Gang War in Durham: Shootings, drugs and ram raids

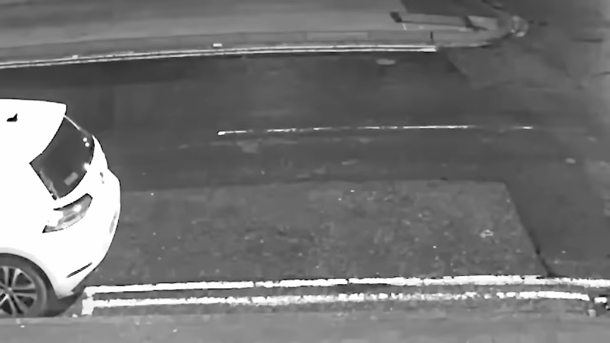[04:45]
The Mitsubishi Shogun then makes off towards Easington and is followed in what we would say is a pursuit by the Ford Transit van.
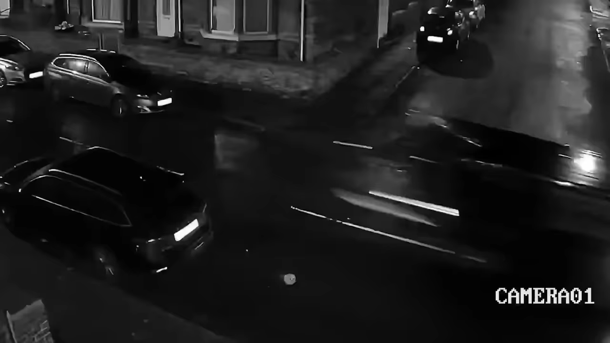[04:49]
And the last sighting that we have of that on the CCTV is in the Haswell area.